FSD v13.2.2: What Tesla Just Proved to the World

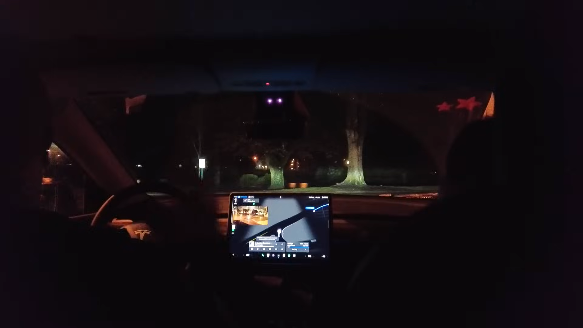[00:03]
Version 3.2.2. Yeah, we are there. I got it just tonight. It is Sunday night. It is 10.05 p.m. and we're going to drive it through all the hot spots. We got some construction up here. Does it see it?
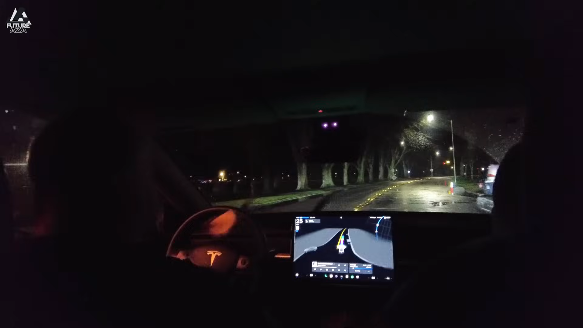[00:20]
Yep, I guess it did. This is the four-way stop that it loves to mistake for not a four-way stop.
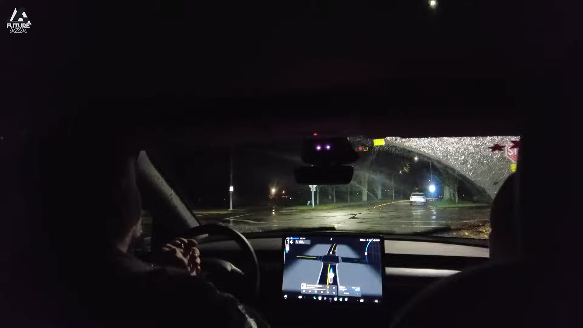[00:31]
I guess it's a two-way stop. It's a flashing red. It sees a red light. Are we stuck? We are not. Still fixed. Still solved.
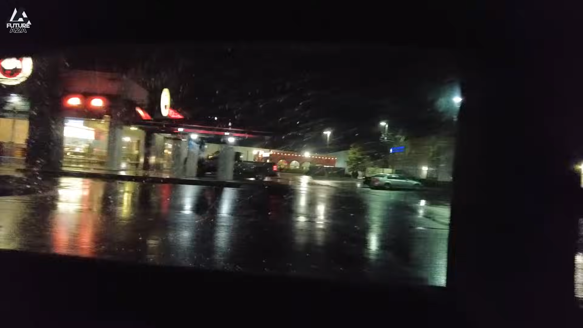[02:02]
There's some police. Oh, they're going to hopefully not. We're not going to rouse too much suspicion. Let's see if it'll park.
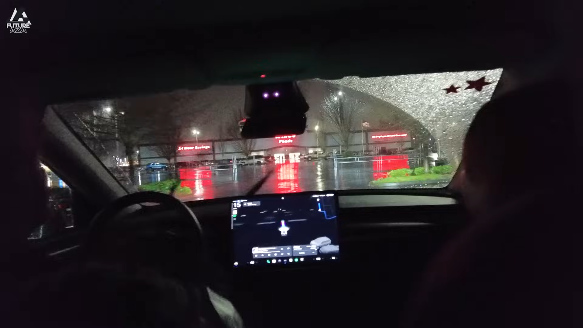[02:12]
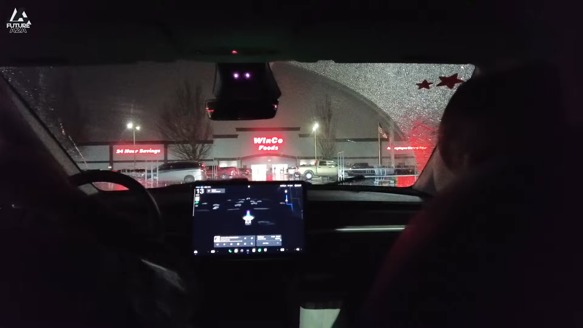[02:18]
I mean, I'd take it. It wouldn't be parking at all, which is an improvement.
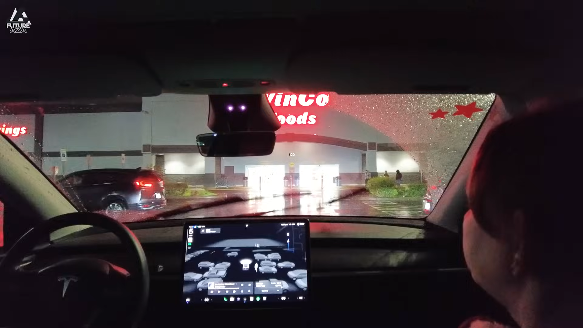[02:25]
Wow. It's still parking, though. It's still parking. Oh, wow. Okay.
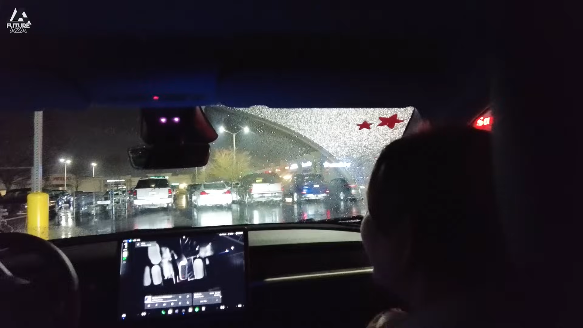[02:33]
Hey, it parked. So we are crooked across the line in a disabled parking spot without a permit, but it did park. It did park. It did do. It did park. Let's see. Oh.
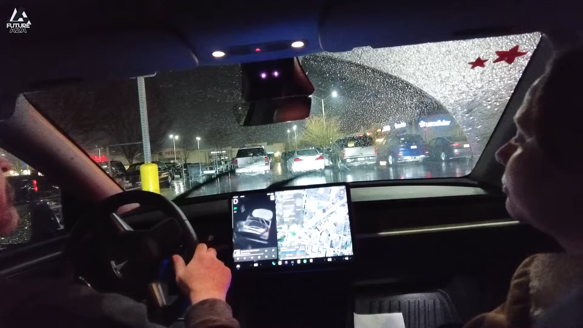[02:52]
You're going to? Come on. Come on. You can do it, baby. Well, we are giving it a full rainy night experience.
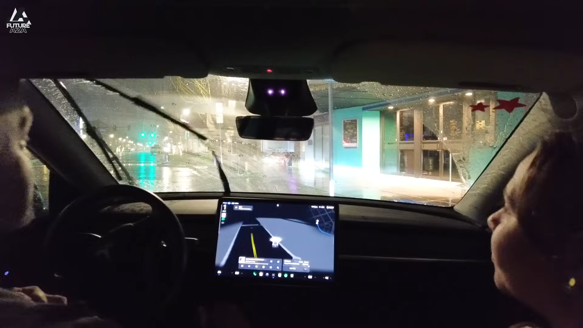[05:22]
We are absolutely not at the right angle. You're taking up to the parking spot. Um. Let's see. Yeah. Well, I mean, the back end of me is in, is in between the lines, but you can see the lines are not quite right. Let's go to the, down here, and we'll just look at spots. Yeah. You're not going to auto, you're not going to un-park me, huh? Yeah.
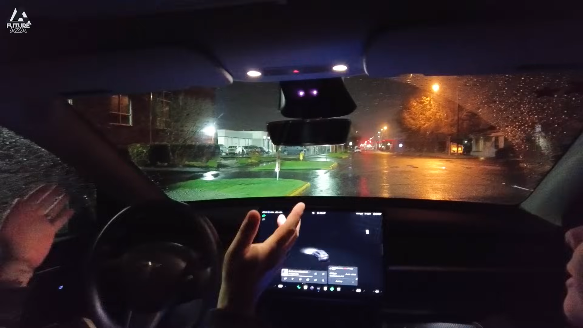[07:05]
Hey, it's, it's parking it's parking so i don't know man uh i'm giving it partial points for all of that get partial points what do you guys think i think and i am really far from the curb you are yeah i can see it while it's out the window it will not unpark okay well
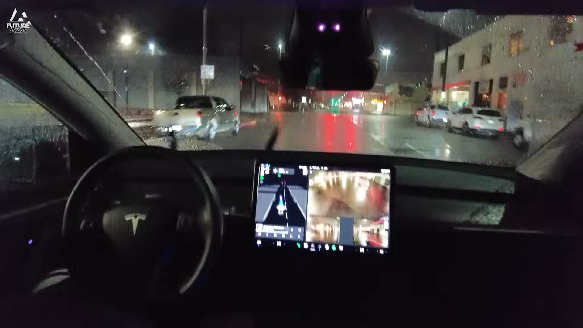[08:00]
i think those look a pretty a good you got okay get into the small spot
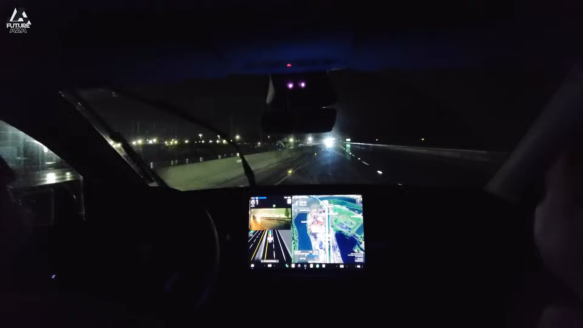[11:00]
can you see well look if you look at what the cameras can see though that back camera side cameras are looking all right a little quicker than i'd have taken it
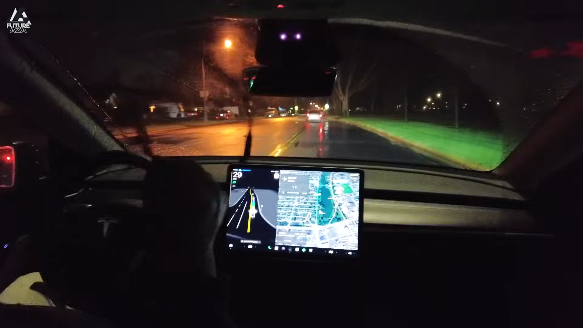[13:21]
it's just a bad idea almost always at that spot so now instead different path even though we're going to the same place yeah so i went ahead and ended the trip and i just want to see where it goes oh i didn't notice well it was going to i'm sure pull into their parking lot oh yeah
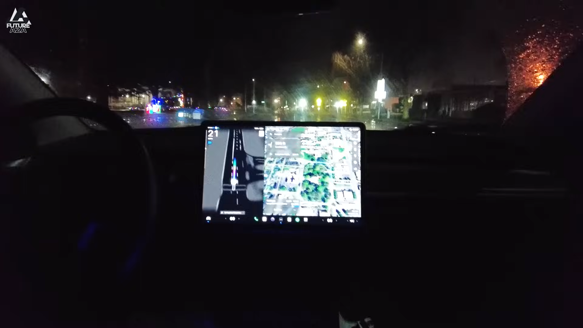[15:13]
not too bad and this is that super weird eight to twelve way round square about i called it a roundabout and will from tesla jigsaw said that's a square about and i said you're right oh it's got a perk right here looks like it don't it was running but it didn't oh oh